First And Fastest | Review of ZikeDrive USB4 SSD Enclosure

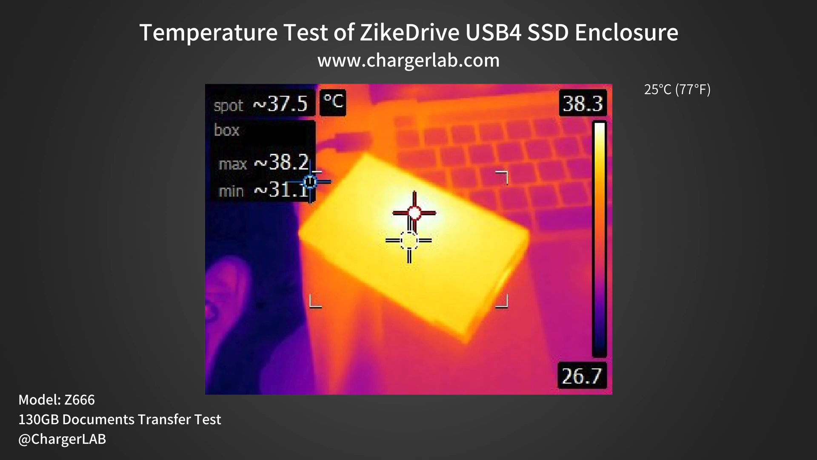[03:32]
On screen: spot 37.5°C, max 38.2°C
The maximum temperature on one side is about 38.2ºC. The maximum temperature on the other side is about 36.8ºC.